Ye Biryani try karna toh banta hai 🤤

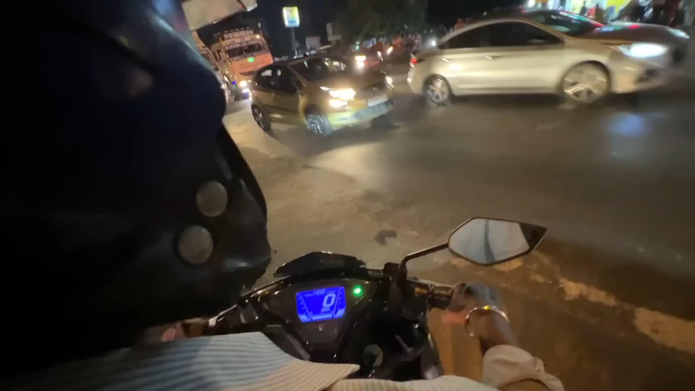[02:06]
कल बंद रहेगा, तो मुझे स्कूटी परसों मिलता। तो पता नहीं, अभी हम लोग हाईवे साइड आ गए हैं, अंकुर हाटी साइड, ये देख लो सामने अर्चलान भी दिख रहा है।
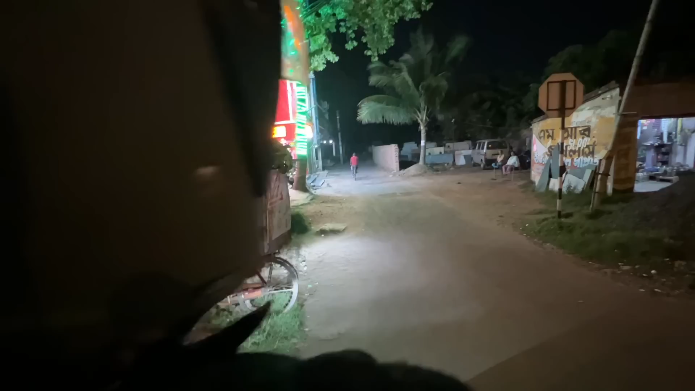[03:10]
फिलहाल अभी हम लोग देख लो आलिशान में पहुंच चुके हैं, और आगे